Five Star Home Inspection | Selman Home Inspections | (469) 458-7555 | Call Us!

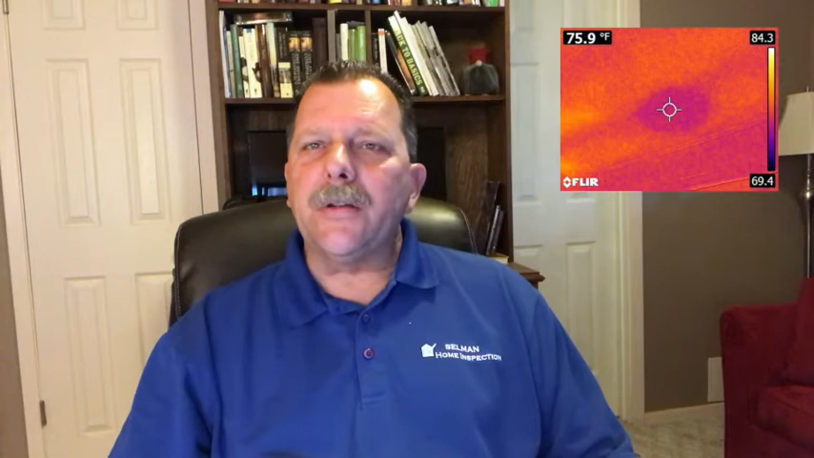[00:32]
On screen: spot 75.9°F
It also helps us identify areas of weak or missing insulation. Our five-star home inspection also includes the sprinkler system inspection.